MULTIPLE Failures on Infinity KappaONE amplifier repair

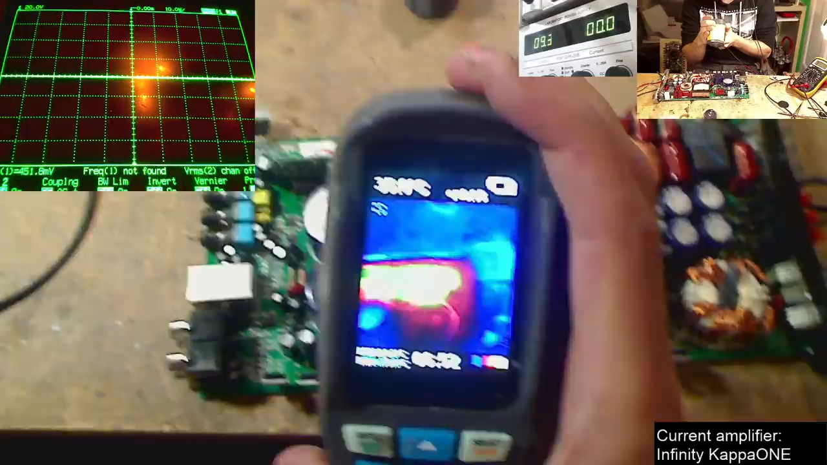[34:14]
So on the screen here at the moment, we're looking at the driver board, which has a bunch of heat on it. So it could be something on the driver board.
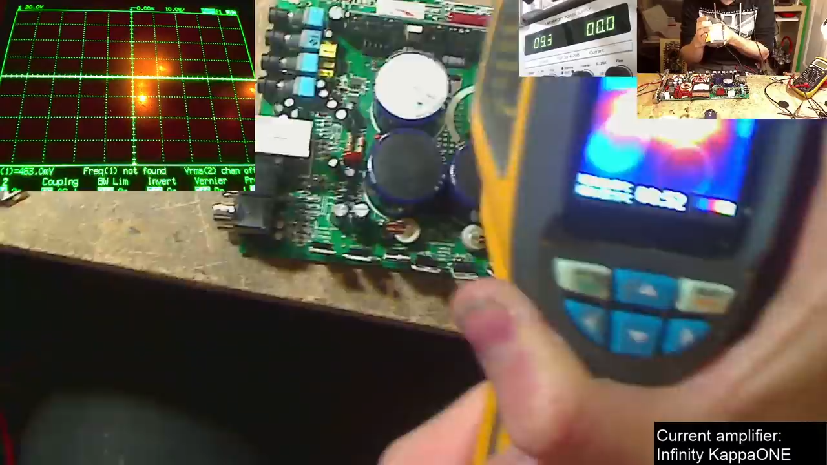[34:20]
So I'm just gonna go ahead and scan over the rest of the board and just make sure nothing
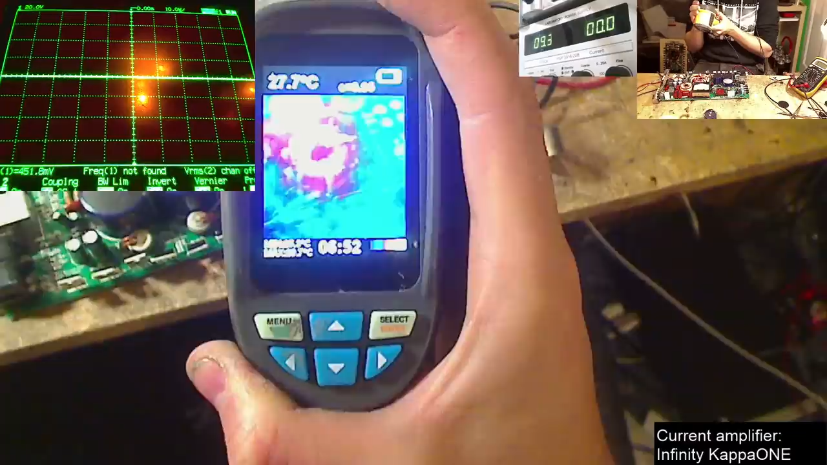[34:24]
On screen: spot 27.7°C
else has a heat mark on it.
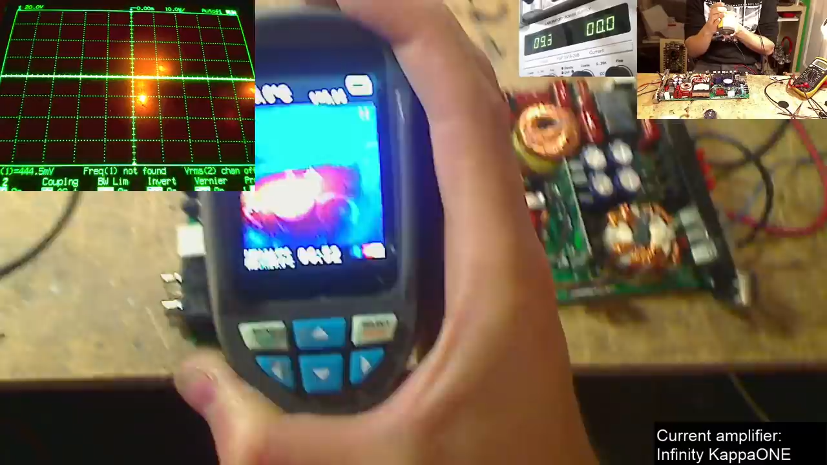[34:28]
Okay, so it's potentially something on the driver board. So let's go ahead and apply the power again and see if any one spot gets really hot on that driver board.
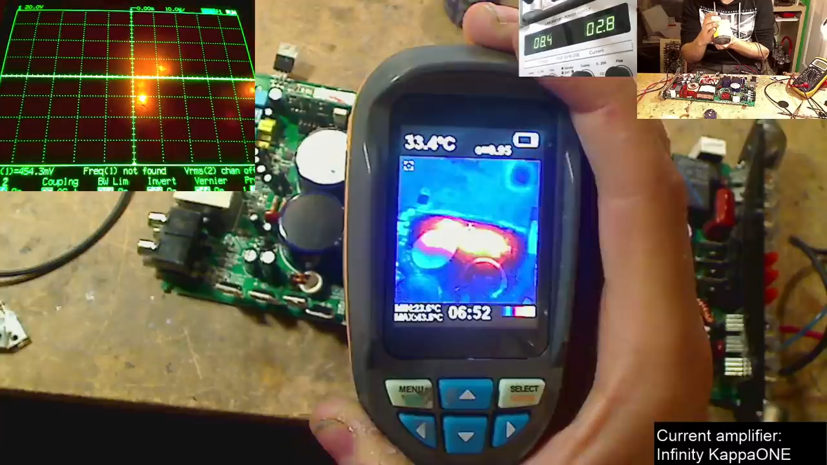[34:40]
On screen: spot 33.4°C
Okay, yes. We actually have the IR2010S reaching about 60 degrees.
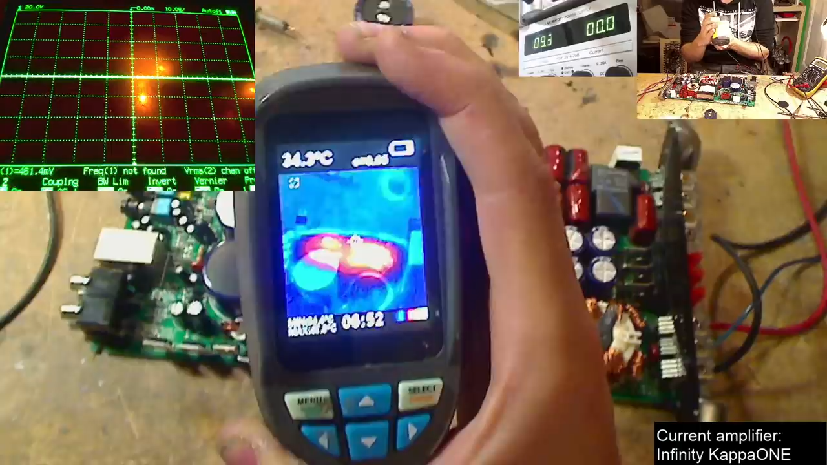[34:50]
On screen: spot 34.3°C
So that then says to me, and that's actually a very common component to fail, that is the drive IC.
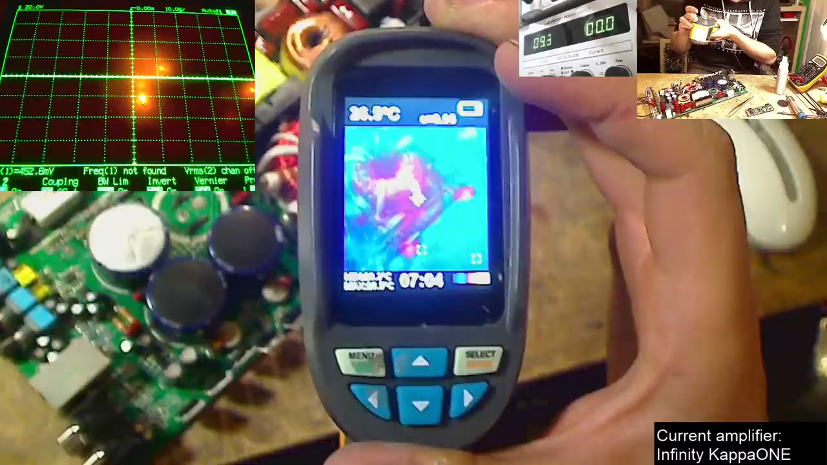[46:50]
Okay, power supply FETs are getting a little warm, as you can see here on the thermal imager, but I think something smells.
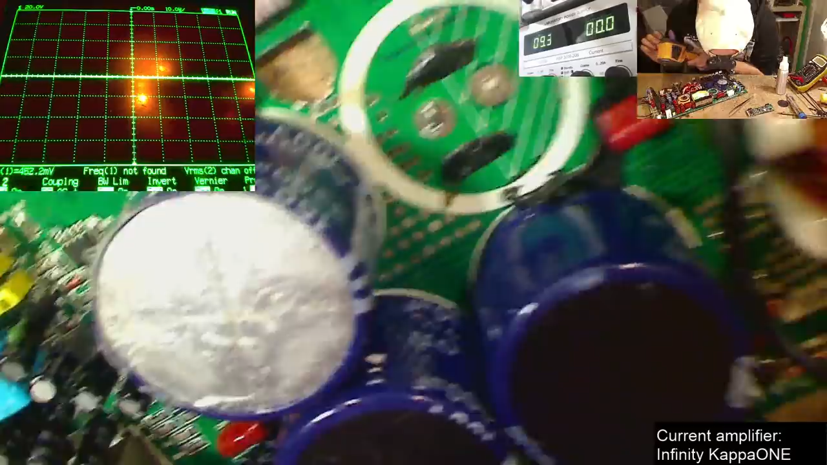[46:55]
I think the,
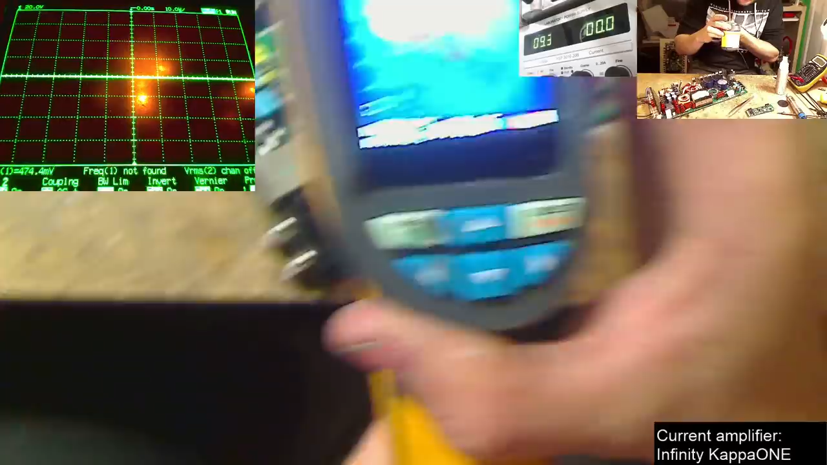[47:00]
something over here is fucking real hot.
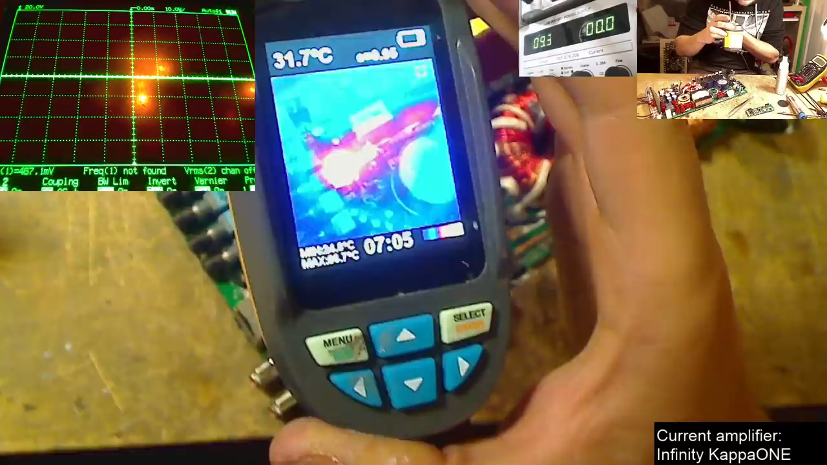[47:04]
On screen: spot 31.7°C
We've got 90 degrees Celsius on something over here.
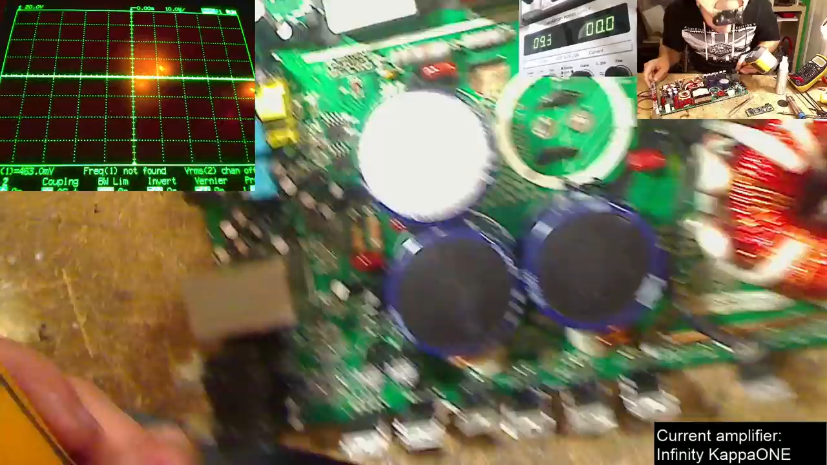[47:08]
Okay, what is that?
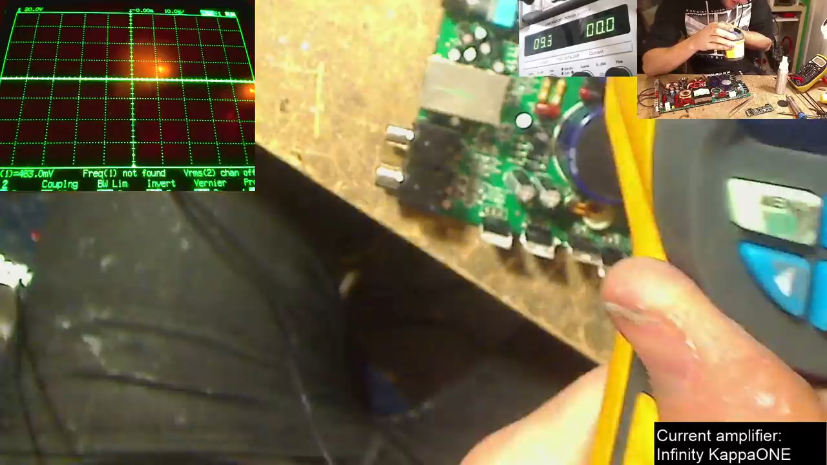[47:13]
I think that's a bootstrap style diode.
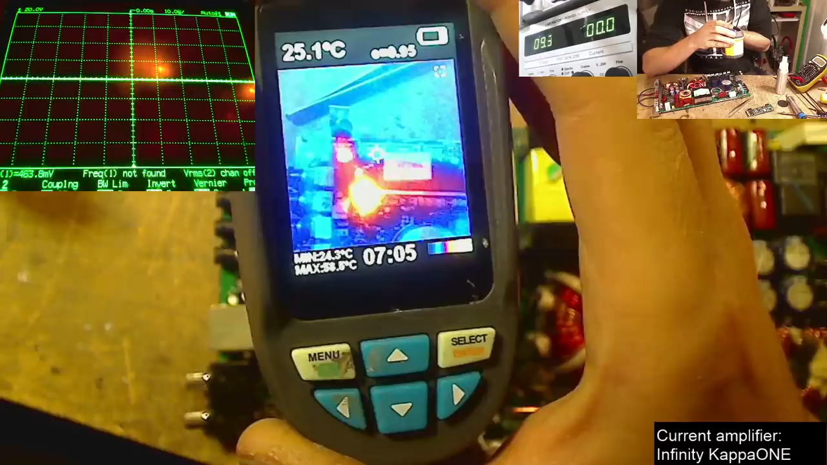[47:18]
On screen: min 24.3°C
Oh, hats off, that's the one.
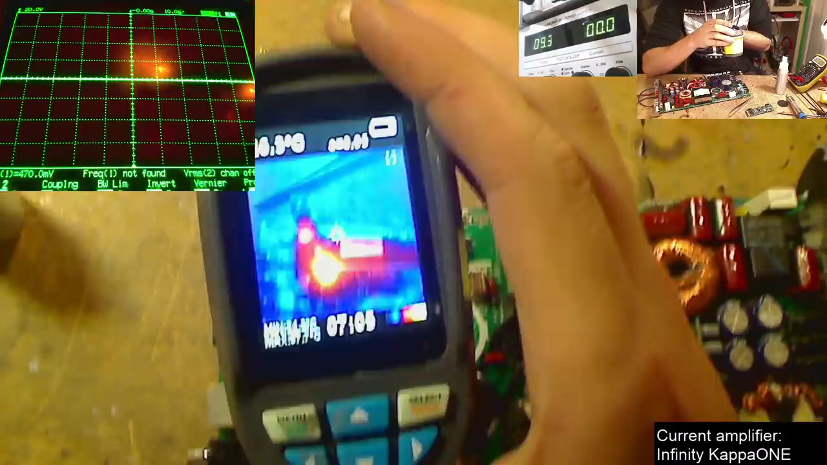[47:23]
Craig, thank you for that. So there's something getting really hot over here now.